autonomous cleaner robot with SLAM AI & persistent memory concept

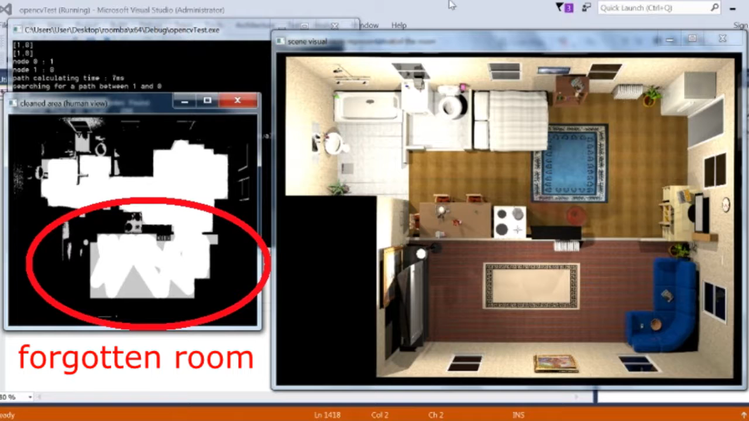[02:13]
This can take a while if the room isn't found by the random pattern movement, and dust can accumulate in said rooms. But what if you, the user, want it clean right now? Now Neato's and Mint sequential approach also has multiple defects.
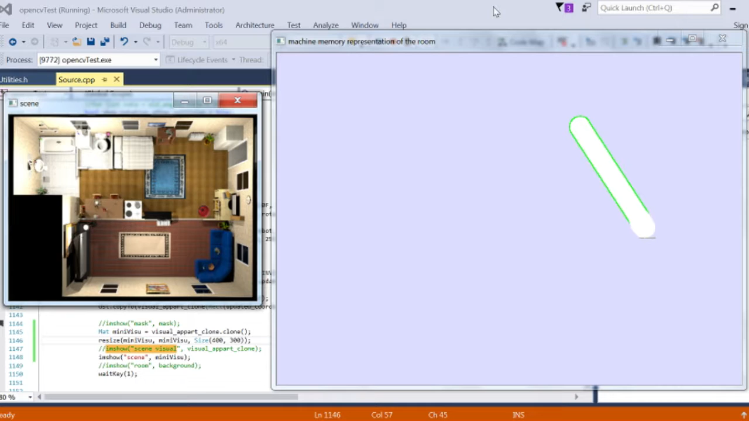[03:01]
The robot in the simulation starts with the previous random movement, but with a SLAM approach. It starts building a representation of the room on the go.
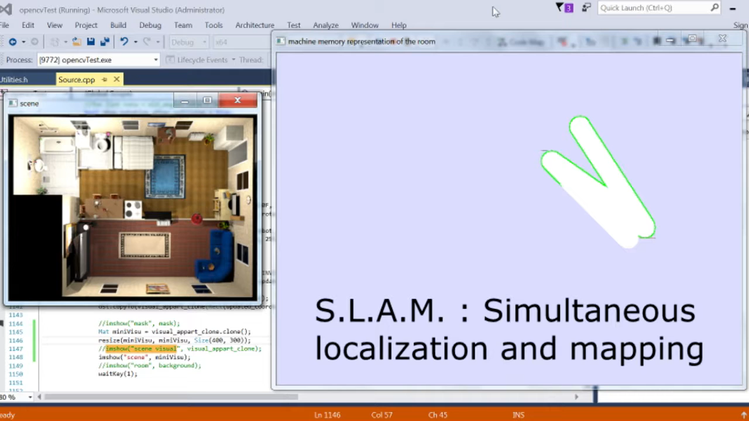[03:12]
At first, the representation isn't very useful. But after a few cleaning cycles, it is usually sufficient to have a correct representation of the living quarters area. The representation is built with BUM sensors only, which is a cheaper approach than with a collection of ultrasonic modules.
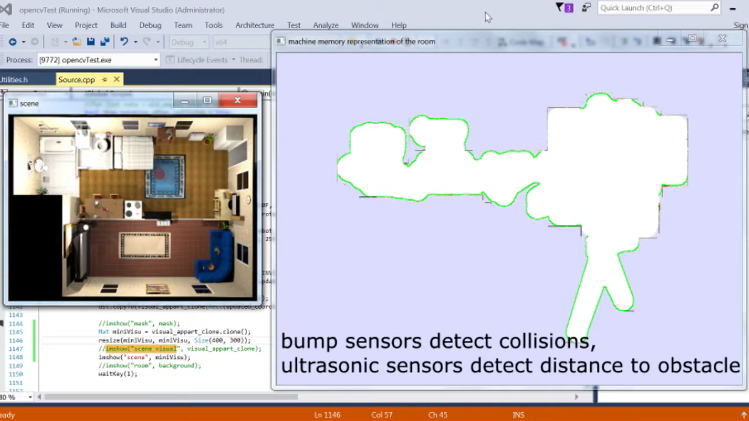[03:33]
This will now allow the machine to take, autonomously, decisions that will enhance the cleaning experience. Now that it knows the structure of the living area, it now can choose to clean the rooms that have been the least visited first, for example. Because the representation is being constantly updated.
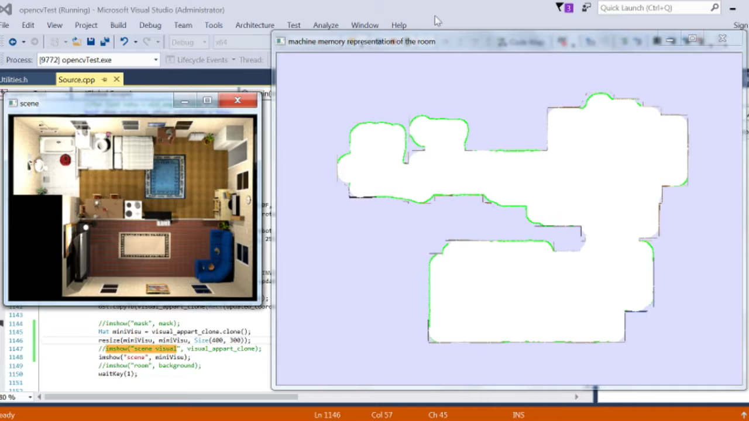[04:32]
which is a representation of its habitat, ask the machine to clean a specific room simply by tapping on it. If a mess has been done in the dining room, for example, you could immediately direct the machine to set site that needs cleaning. When the machine is asked to go somewhere, and when it chooses to go clean a room that has not been clean since a few cycles on its own, it switches off from random movement mode and follow a path in non-terran until it reaches its target area slash room.
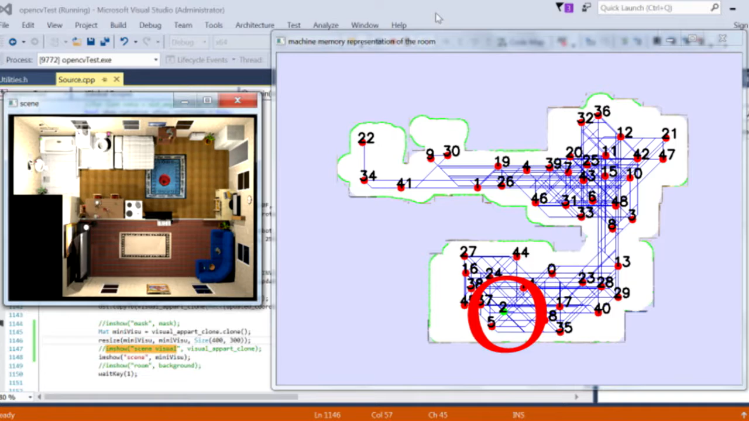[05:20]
When arrived at destination, it will restart usual operations with random movement but will keep in mind not to wander away from the dirty room until sufficient cleaning is done. By giving more control to the user, if he wishes it, and by allowing the machine to keep tabs on a wet room haven't been cleaned since a while,